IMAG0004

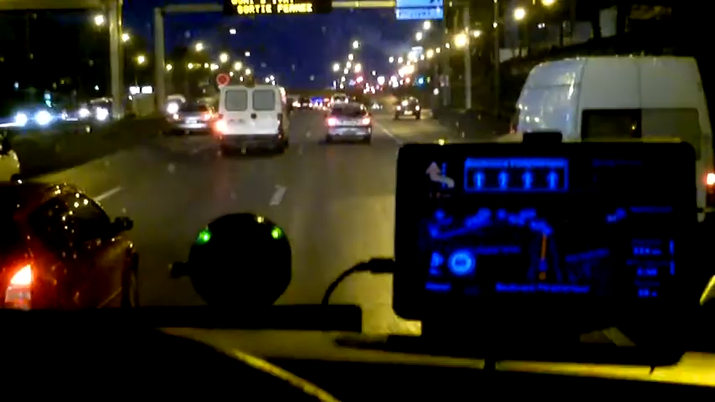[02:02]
Снимали сме го много пъти тук този маршрут.
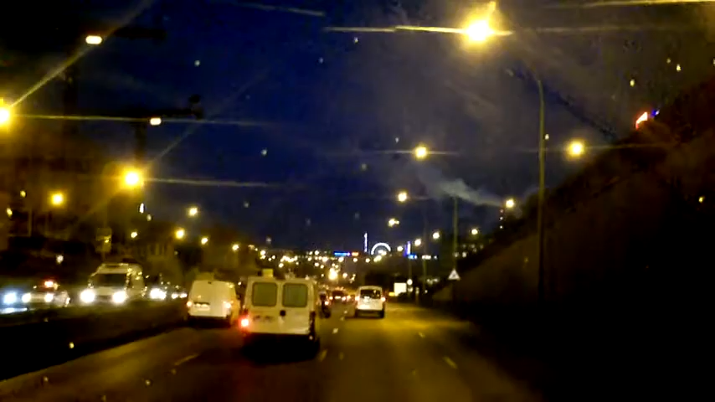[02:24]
Айфеловата кула на среща, не знам дали се вижда, свети и Виенското колело.
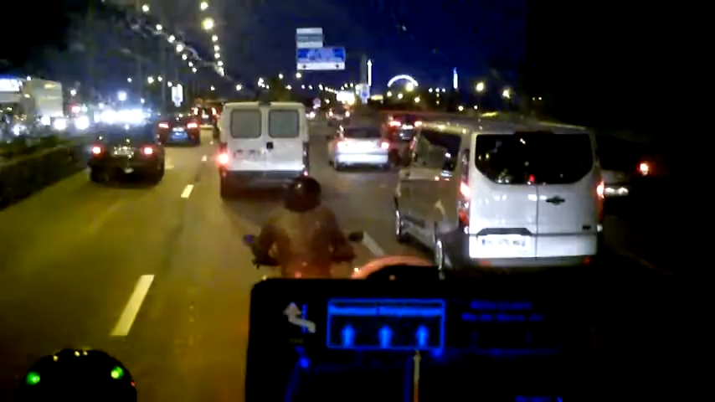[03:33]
Нещастник с този мотор къде се навре. Изобщо не прави сметка, че пътник. Зад мен някакви сини буркани светят. И на шубе го изпревара.
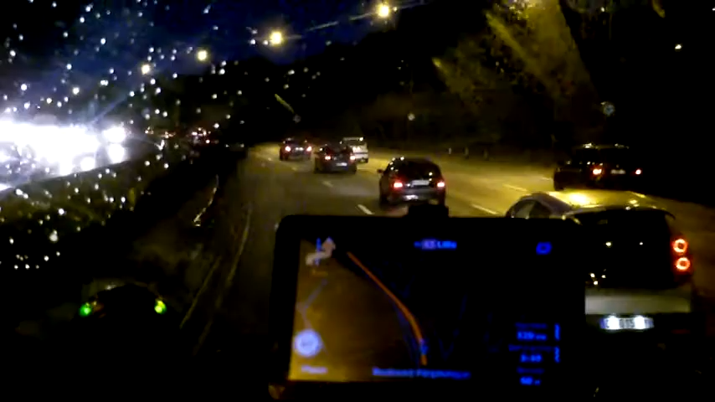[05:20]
това пръзда на Светла се снима, защото си екшен тук. Сега нищо не се скива. Само някакви стопове.
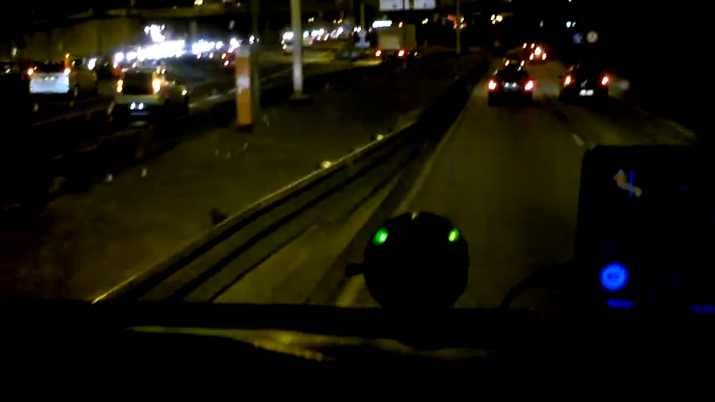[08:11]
Продължите наляво след 4,3 км. Оня не го снимах, е тоя паркинг, много е як.